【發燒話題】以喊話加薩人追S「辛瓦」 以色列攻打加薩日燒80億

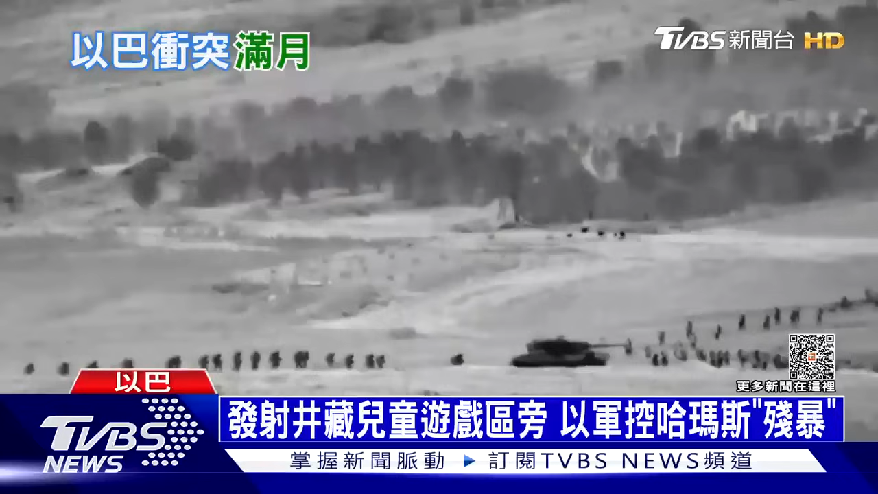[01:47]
指控哈马斯拿民用设施当掩护以色列的坦克步兵大军逐渐就位层层将哈马斯围困在加萨走廊的北部